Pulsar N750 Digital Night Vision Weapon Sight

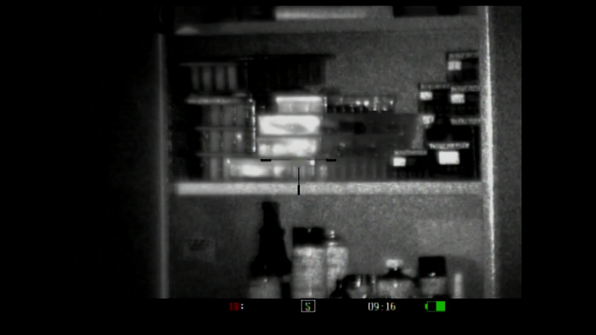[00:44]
Other features include options for video output, a T-reticle with a color adjustable center dot, and an additional weaver rail for accessories.